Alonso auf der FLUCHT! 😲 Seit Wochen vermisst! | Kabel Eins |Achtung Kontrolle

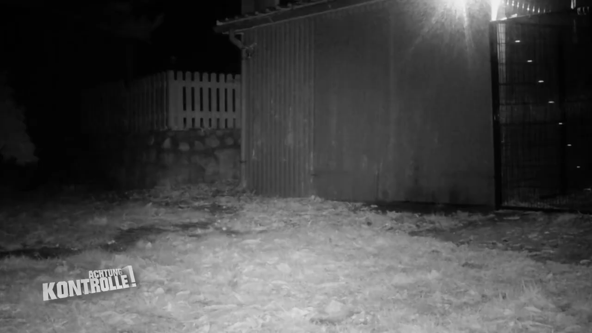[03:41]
Wir haben sechs Kameras aktuell da hängen, von denen fünf eine Meldung abgeben.
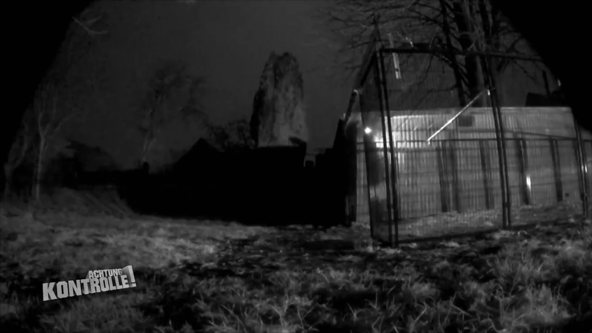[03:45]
Das heißt, wir kriegen auf unser Handy eine Push-Nachricht.
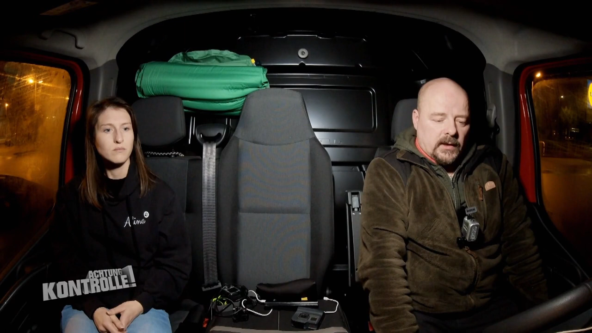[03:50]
Und wenn er dann da ist, dann sagt unser Handy uns, guck mal in die Kameras rein, dann machen wir das. Und dann muss ich nur noch die Falle aktivieren, also die Lichtschranke einschalten. Weil, wenn ich das nicht so machen würde, wenn ich das einfach von vornherein aktiv geschaltet hätte,
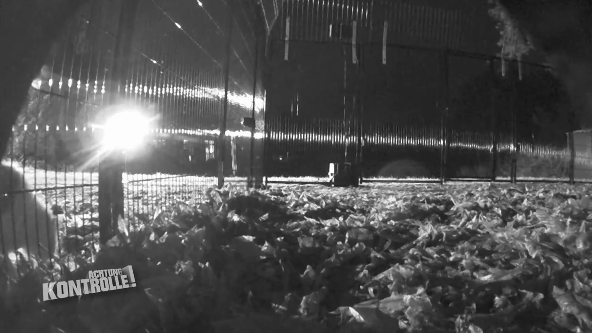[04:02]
dann könnte es sein, dass die Falle auch von einem anderen Tier ausgelöst wird.
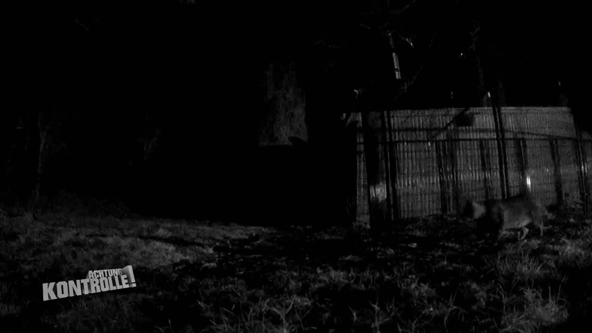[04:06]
Es gibt zum Beispiel noch einen Marder, der in einem Garten unterwegs ist. Es gibt sehr viele Katzen, die da rumlaufen, vier, fünf Katzen.
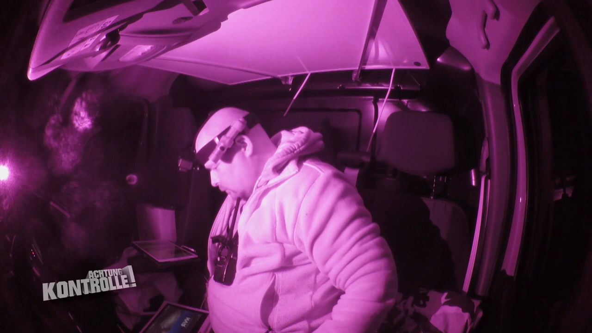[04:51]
Nach drei weiteren Stunden meldet das System plötzlich Aktivitäten im Bereich der Falle.
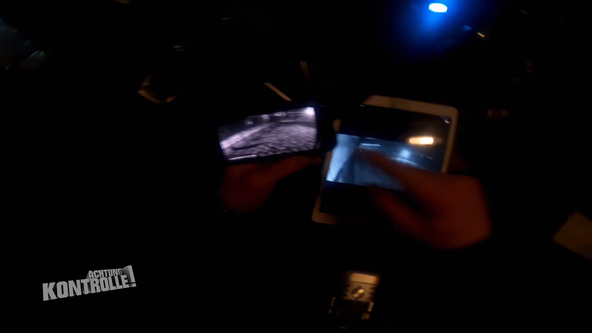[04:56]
Die Meldung über die Alu und über die Reolink bekommen.
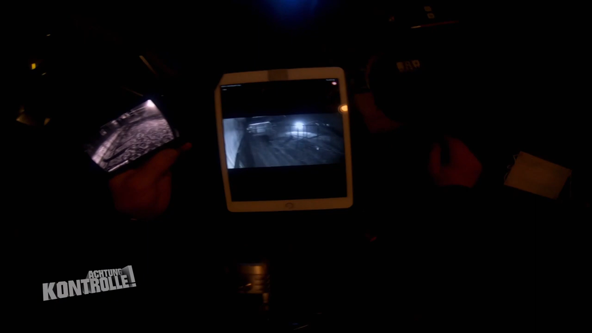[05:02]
Das kann natürlich Alonso gewesen sein, das kann aber auch eine Katze gewesen sein. So, nochmal.
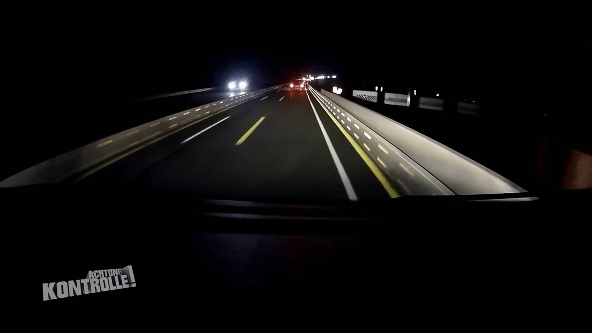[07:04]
Noch auf der Heimfahrt bekommt er die Meldung, dass sich bei der Falle etwas bewegt. Oh, nein. Ich lege auf, der Hund. Ah, nee, da läuft der nicht. Oder? Jetzt kann doch der Hund sein. Ich sehe gerade nur die Fangen.
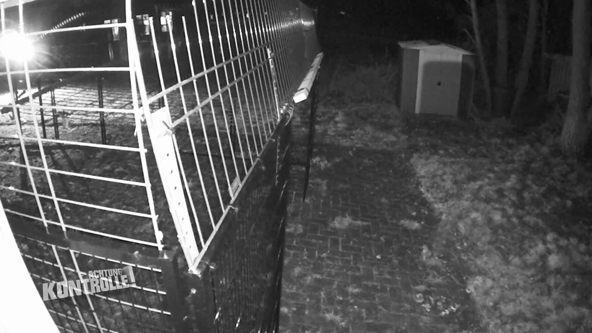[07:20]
Nee, das ist ein Mensch. Nein, das ist der Hund. Es ist der Hund.
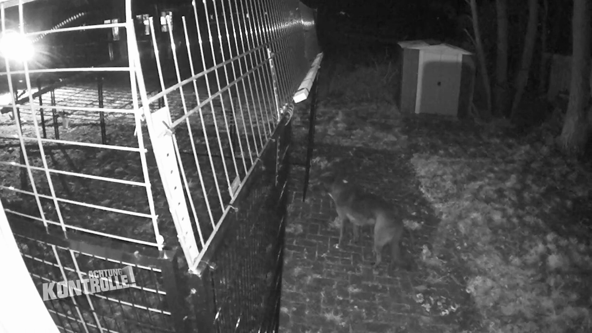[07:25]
Es ist der Hund. Oh, jetzt, ey, ich bin mitten in der Baustelle. Oh, kacke, jetzt kann ich hier nirgendwo rausfallen. Gibt nicht mal eine Standfuhr. Das Team der Hundesicherung Bremen und Umzu soll übernehmen. Hörst du mich? Hörst du mich? Hörst du mich? Er ist drin, er ist drin, er ist drin.
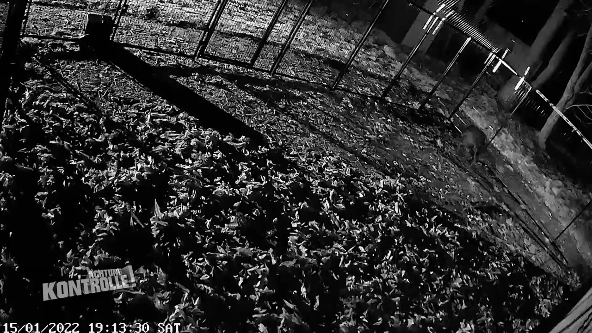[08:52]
Es geht nach innen rein, das Gitter. Doch, da ist er.
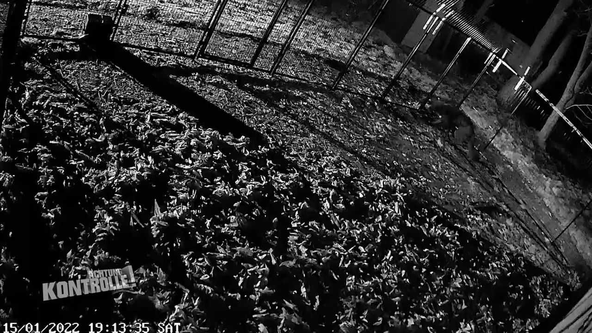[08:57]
Aber wenn er hinten in die Ecke geht, dann sehe ich den nicht. Das sieht gut aus. Es sieht gut aus.